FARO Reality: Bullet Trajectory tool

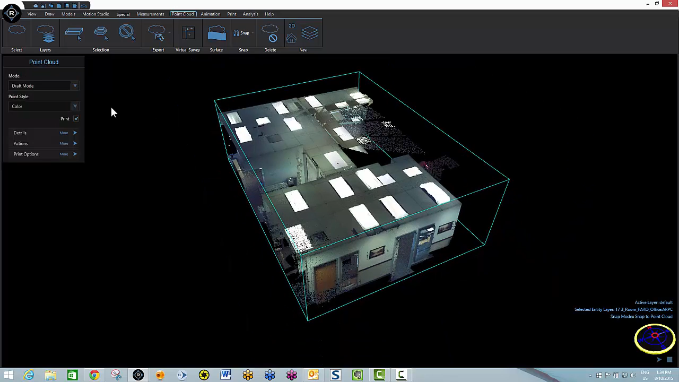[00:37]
As soon as it appears in view, I'm going to go to my details and use vertical cutoff.
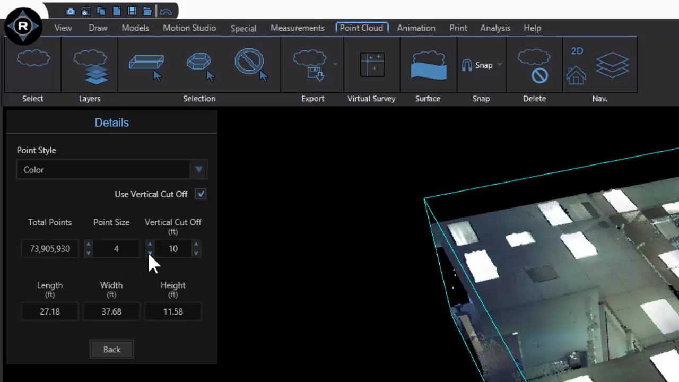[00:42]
I'm going to take the ceiling line down to about 7 feet so we can see right inside of our scene.
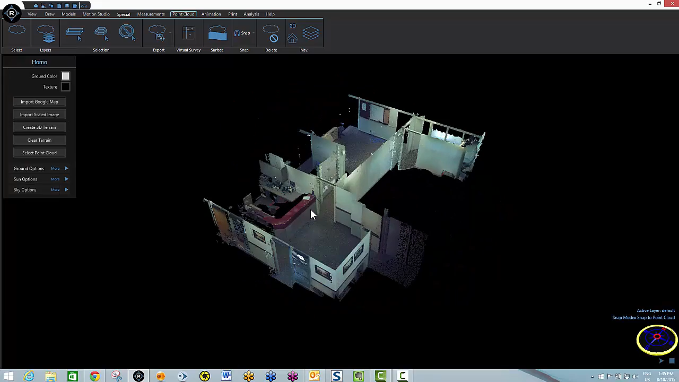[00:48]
Every time we bring in a point cloud, it's brought in, as you can see, over here in draft mode.
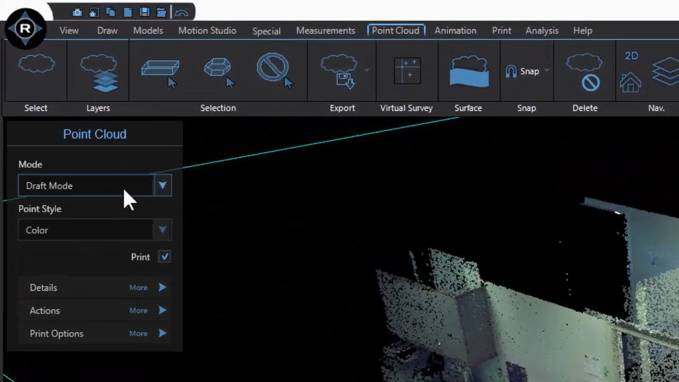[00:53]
I'll now up the quality to high quality view. And this will allow us to see every point that was shot.
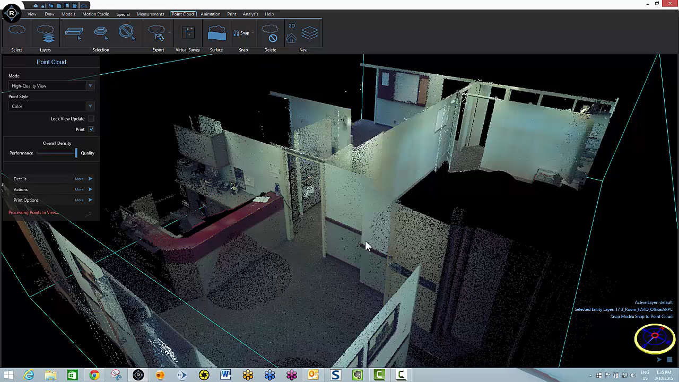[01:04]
And it's now complete. Now I'm going to lock my view update. Every time I move in the point cloud, the software wants to reprocess all the points.
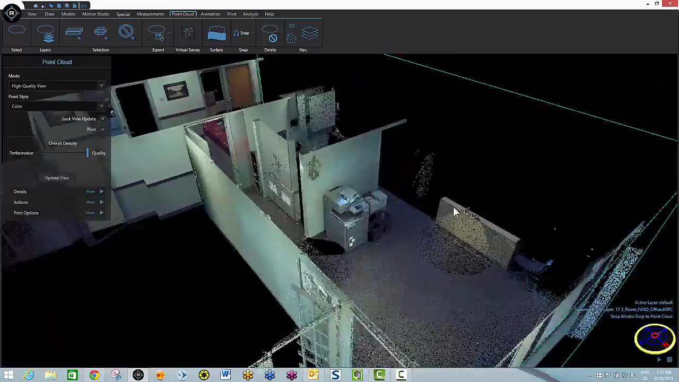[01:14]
So in order to accelerate my ability to move through the scene without the software continually reprocessing,
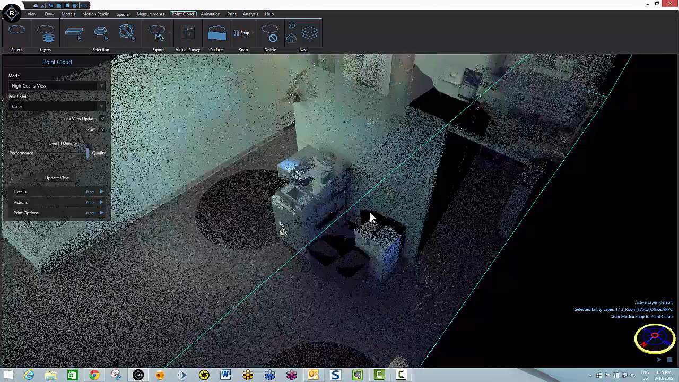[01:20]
I lock that view update. Then when I get to a point of interest, I can simply click update view. And it will again process all of the points that are in view in this particular perspective.
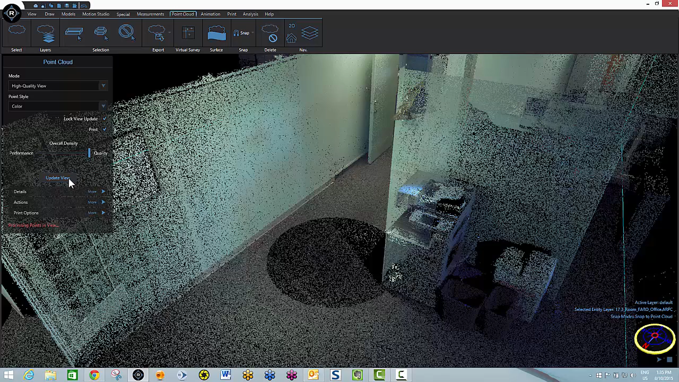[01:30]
Now since we're working with the bullet trajectory tool, I guess we'll need a couple of points to represent our bullet holes.
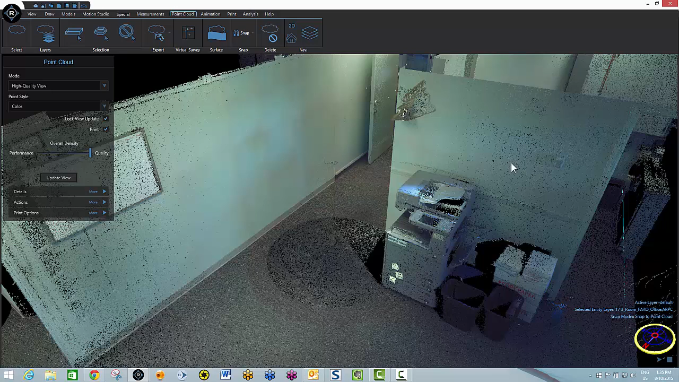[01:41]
Obviously with your ferro scanner, you would see where the bullet holes were. But since we're in a mock situation here, I'm going to add a couple of manual points
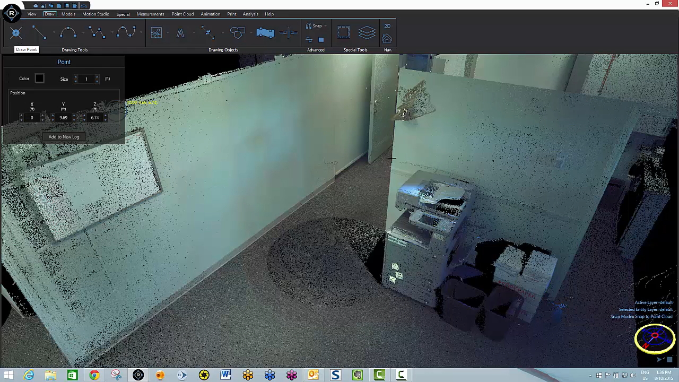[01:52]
to represent our strike marks and our bullet hole. I'll put one here against that wall to represent the bullet hole and another
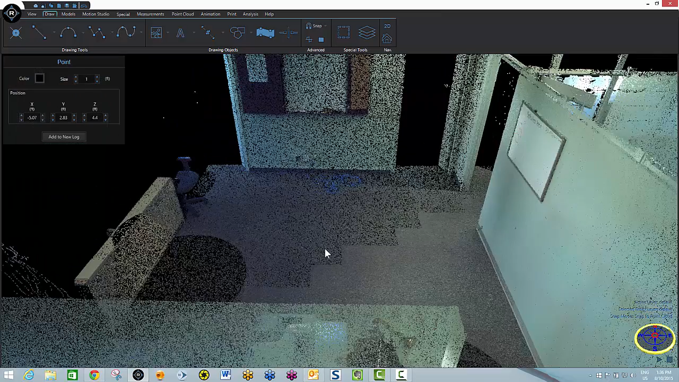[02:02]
one over here to represent the strike mark. Okay. So now we'll go to a top-down 2D view and
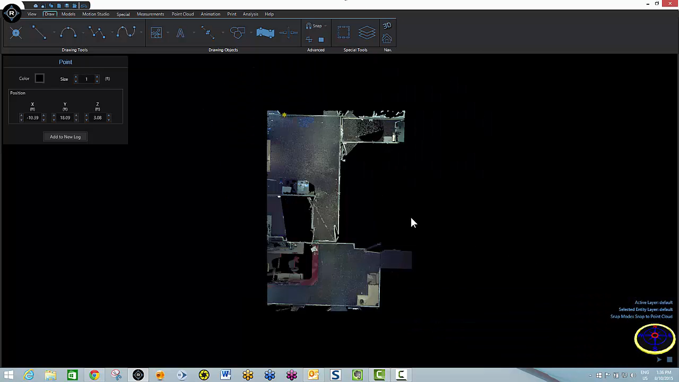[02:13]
we'll add our coordinate log so that we can have a record of where these points are in 3D space. First thing I'm going to do is I'm going to shut off snap to point cloud. And I'm going to go to my measurements tab and I'm going to grab the coordinate log. And I'm going to place it right here in the corner of the room. I'm going to go to the details, knock down the X baseline to 50 feet.
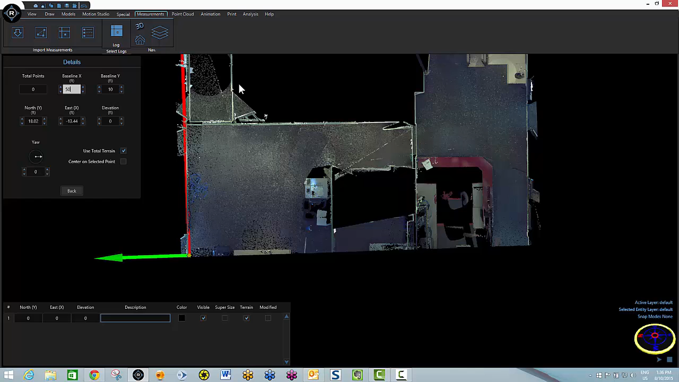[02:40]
Zoom out a bit. And grab the rotate grip.
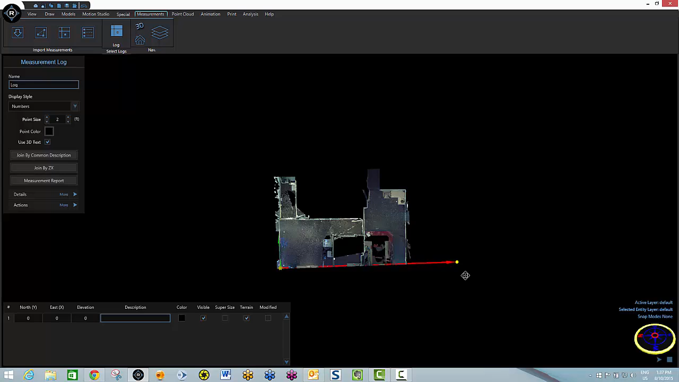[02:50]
And move it into my position for my baseline coordinate log.
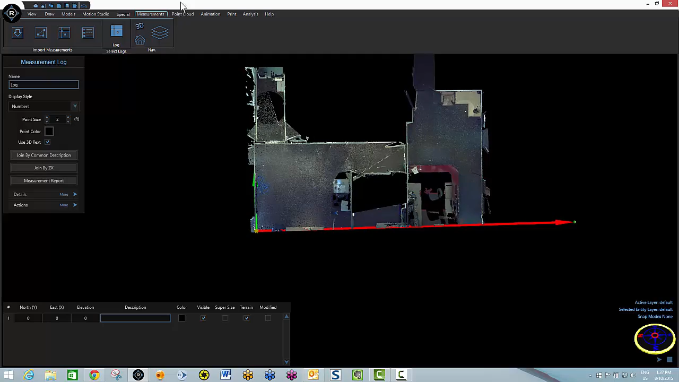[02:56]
Now I'll go add those points to my log. First one's right over here. I will select it, right-click, add to log. And I will call this bullet hole.
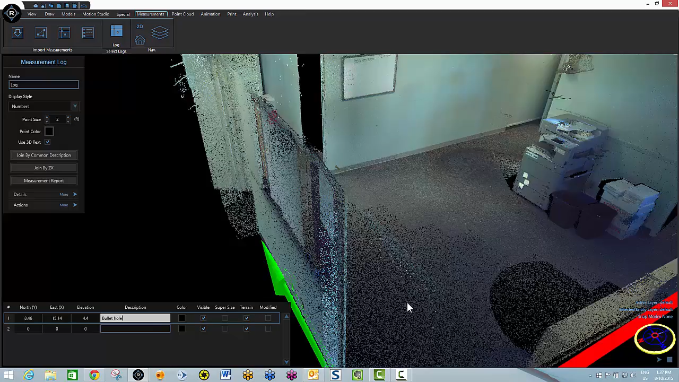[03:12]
Now I will select my second point right after I update my view.
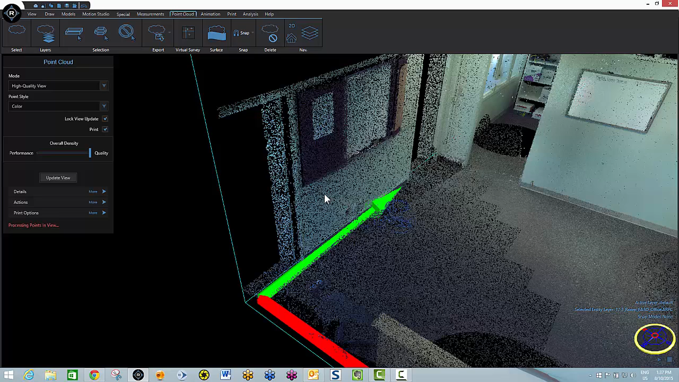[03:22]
And I will call this one strike mark. First I'll add it to the log.
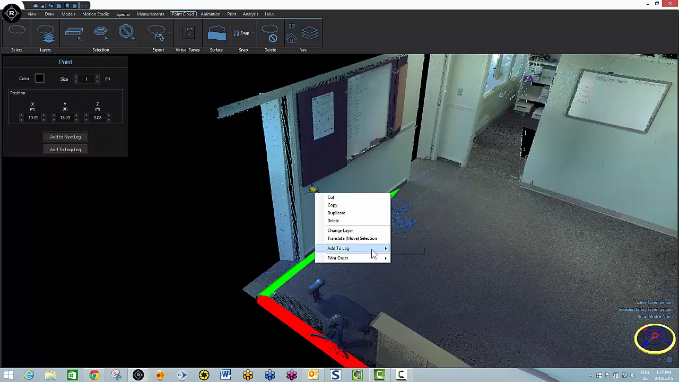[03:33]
Bullet strike. Let's take that point size down a little bit and let's make our points nice and visible so that we can see them.
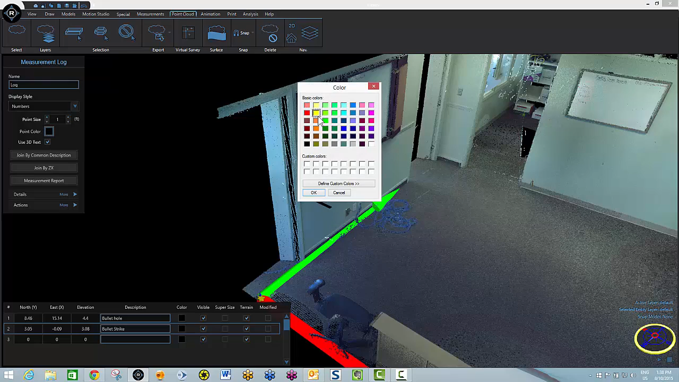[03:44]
So again, here's our bullet hole. Here's our bullet strike mark. Now we just simply need to apply the bullet trajectory tool. To do so, I go to my draw tab.
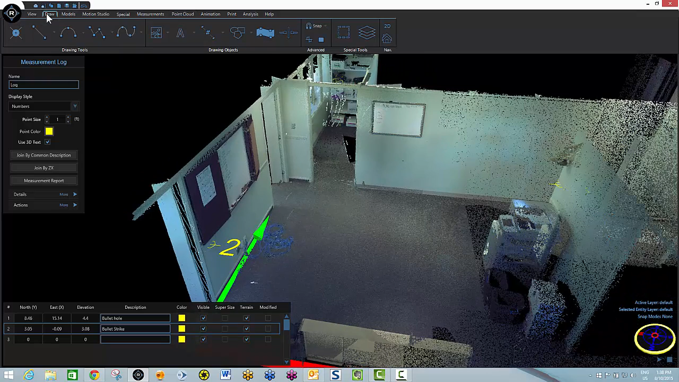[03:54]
Hit the pull-down menu by my line tool. And here's our bullet trajectory tool.
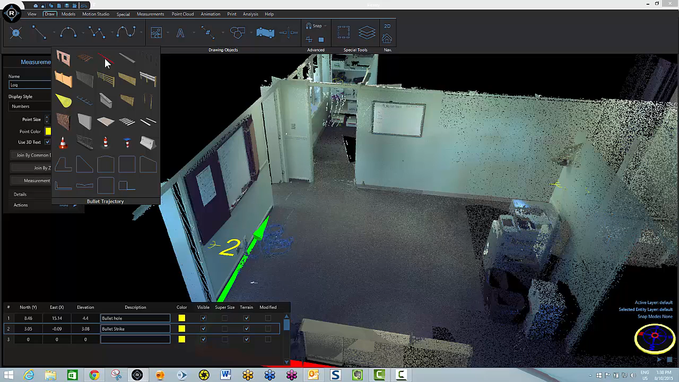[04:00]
Now obviously I want to snap to points. So I will snap to the first point. Snap to the second point. And my trajectory is now constrained to my field measurement points right here. Let's change our caliber to, I don't know, 25 caliber. And I'll show you in the positional information here in the properties tab, the horizontal and vertical angles.
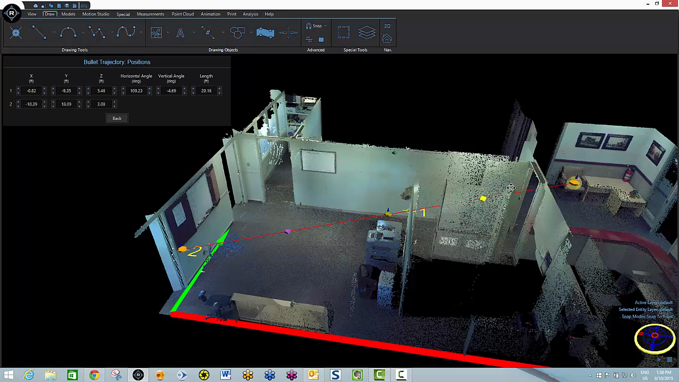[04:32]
Keep an eye on that as I extend this rod into 3D space. Horizontal and vertical angles have not changed.
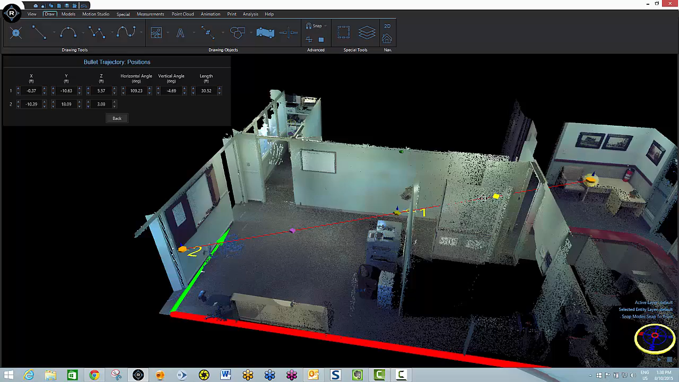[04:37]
This bullet trajectory tool is constrained to those field measurements so that I can now use it as
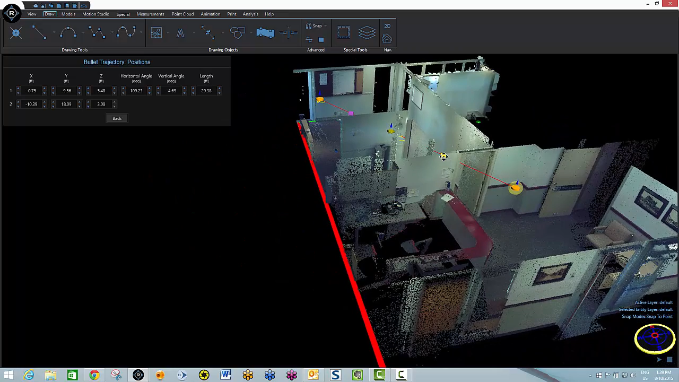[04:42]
a tool of analysis to determine where this shot may or may not have come from.
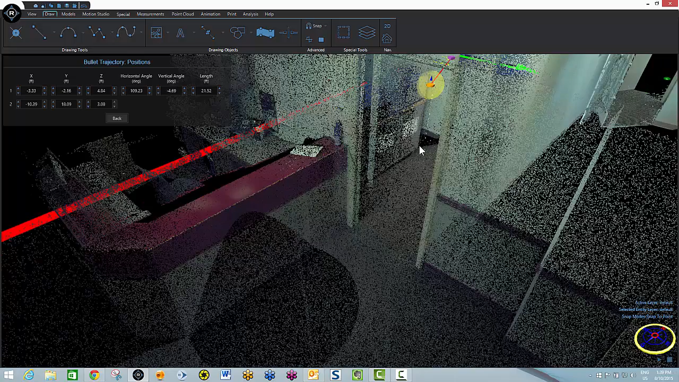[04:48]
So if our shot was to come from, I don't know, just inside the door here and we wanted to determine how high off the ground our shooter had to be or where the gun was that fired this projectile, we could take a measurement. I'll once again update my point cloud. And this time I'll go get my measurement tool.